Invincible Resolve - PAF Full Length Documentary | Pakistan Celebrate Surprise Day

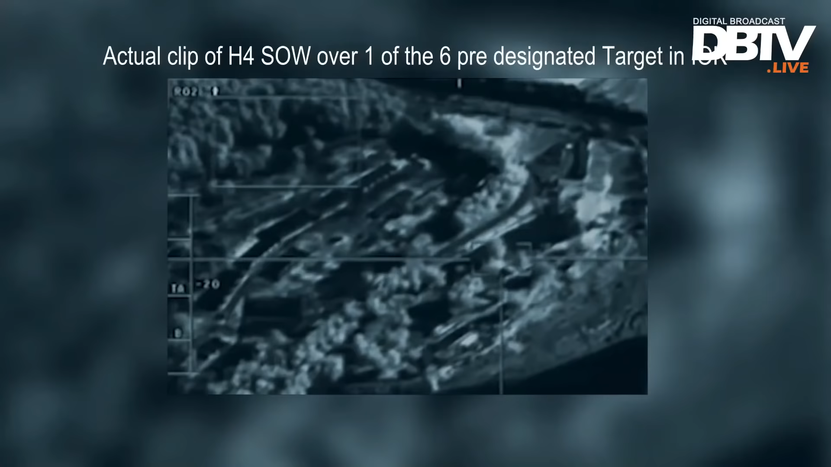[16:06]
And you can see the target designated box shift away from the intended target because now the pilot wants the bomb to hit about 1,000 yards away.